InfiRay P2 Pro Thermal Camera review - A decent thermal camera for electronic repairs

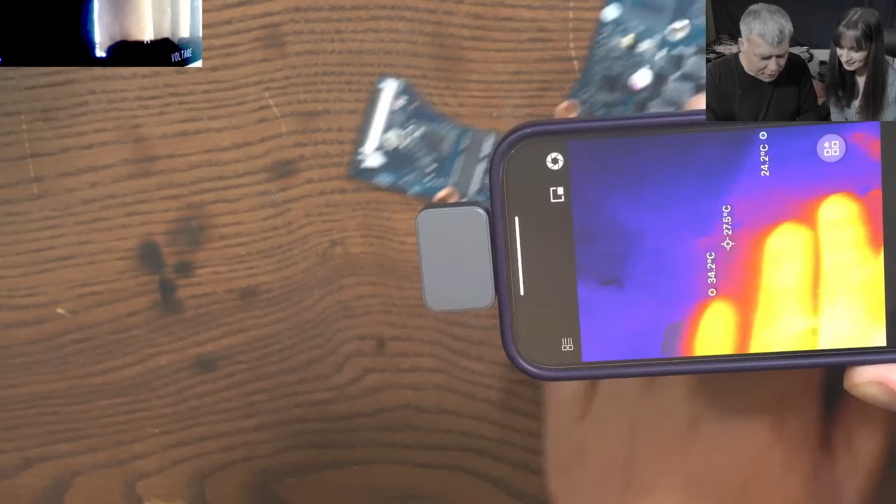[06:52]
On screen: max 34.2°C, min 24.2°C
Yeah, it is. It is seeing. Let me check here. Let me check here. Check there. That's quite cool. Yeah.